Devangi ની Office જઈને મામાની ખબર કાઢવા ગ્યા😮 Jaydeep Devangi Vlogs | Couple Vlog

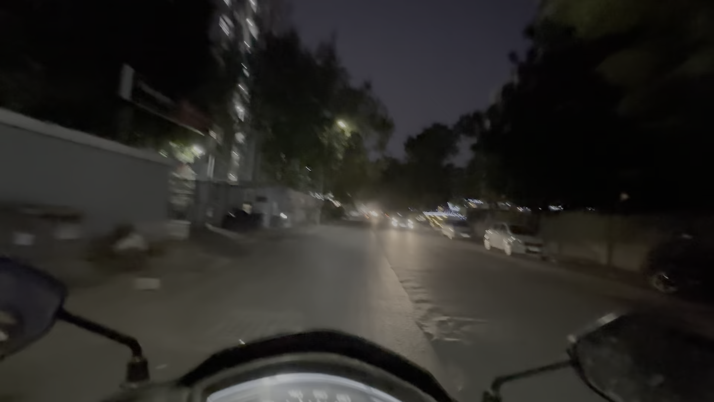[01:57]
અત્યારે તો હજી તો 6:30 થયા છે, તો એ જો અંધારું થઈ ગયું એકદમ.
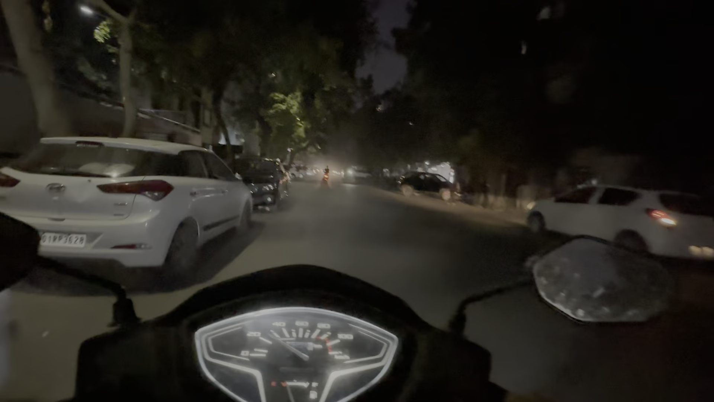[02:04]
હવે શિયાળો આવે છે તો દિવસો ટૂંકા થઈ ગયા છે, વહેલું અંધારું થઈ જાય છે.